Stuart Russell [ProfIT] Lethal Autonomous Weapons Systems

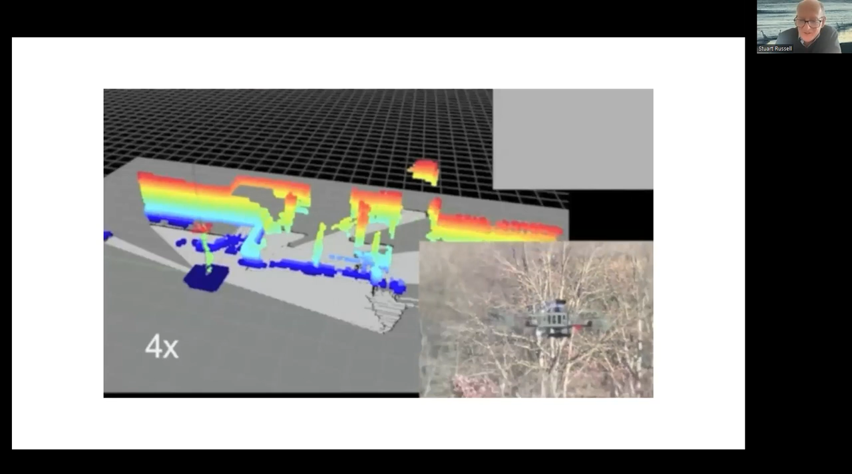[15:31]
So you can see in the bottom right, the drone approaching the building.
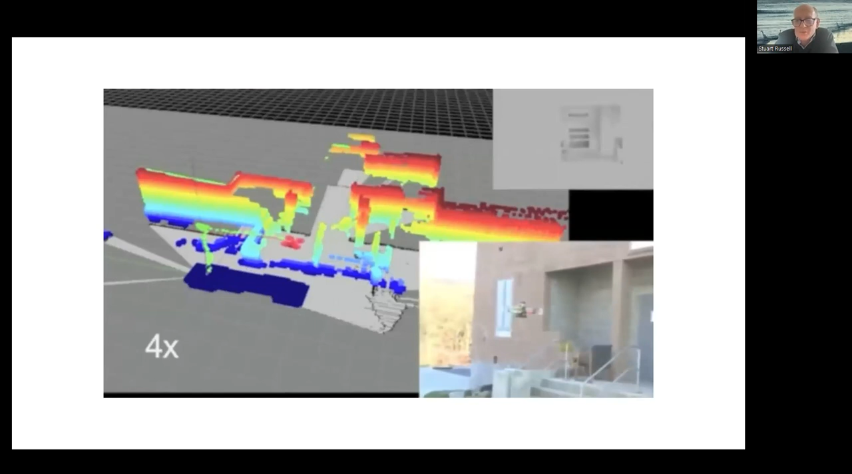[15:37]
I keep calling it a drone,
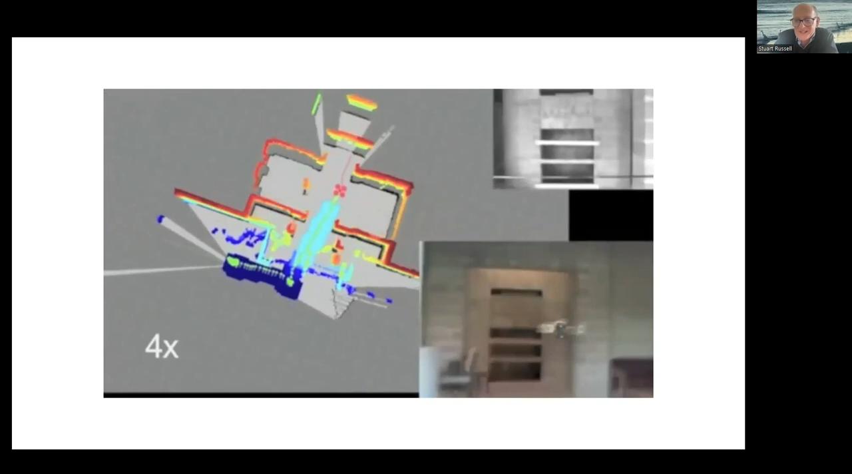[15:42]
the quadcopter going inside the building and then going up the stairs.
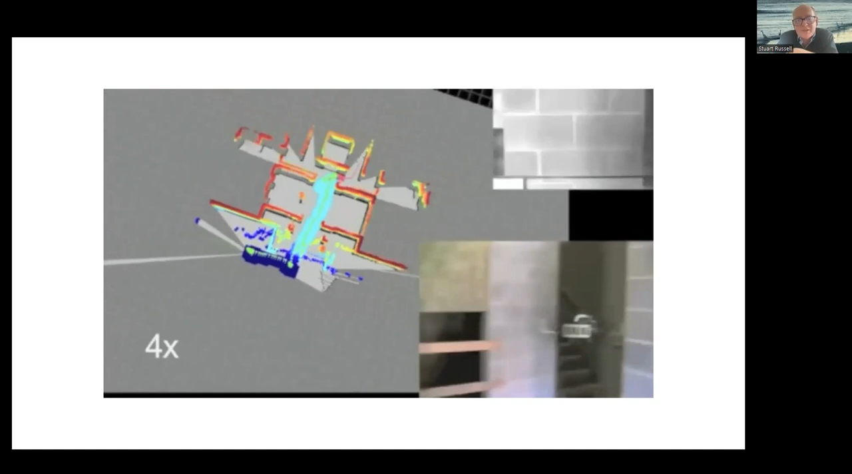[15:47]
And on the left, you see the map of the building that the algorithm is constructing as the quadcopter is flying around.
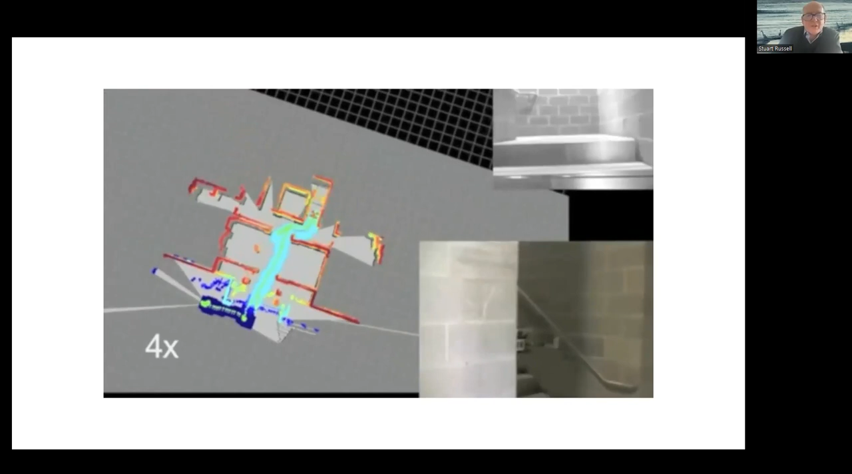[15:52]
So the system has to be able to recognize targets and recognize threats.